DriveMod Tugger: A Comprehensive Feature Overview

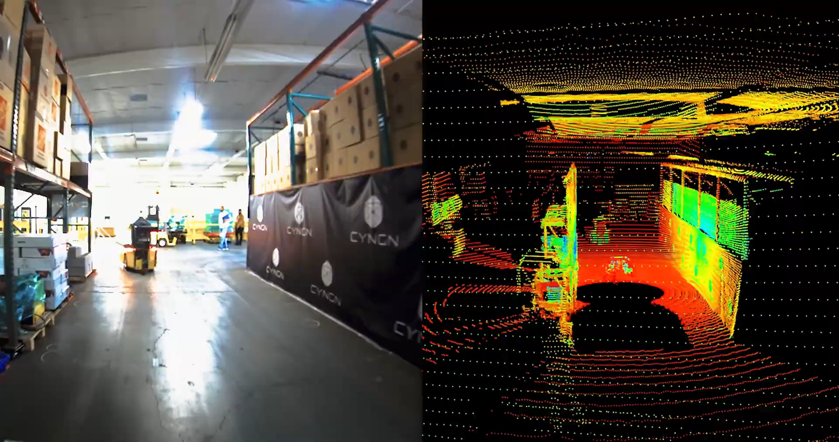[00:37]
What's great about using a 3D LiDAR system is it makes us very very robust in localization and it also allows us to do some pretty cool things with our perception stack.